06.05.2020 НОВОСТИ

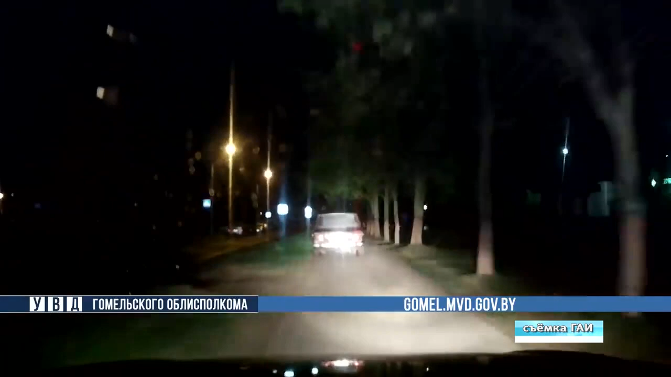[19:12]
Стиль вождения позволил экипажу ГАИ предположить, что за рулем автомобиля «Жигули» мог находиться нетрезвый водитель. Так оно и вышло. В процессе погони пассажиры попытались выпрыгнуть на ходу. Когда нарушитель оказался в тупике, он оставил машину и бросился на утек. Но убежать не удалось. Инспекторы оказались быстрее. В парах выдыхаемого водителем воздуха находилась одна промилля алкоголя. Кроме того, 26-летний нарушитель не имел права управления транспортным средством.